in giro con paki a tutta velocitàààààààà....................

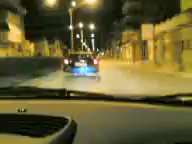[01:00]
Curve pericolose. Quello sul cazzo. C'è solamente questa fila di carrozzi con lui. Leva. Quattro spregio alla macchina Civic AL022MH. Siamo a un numero su 35.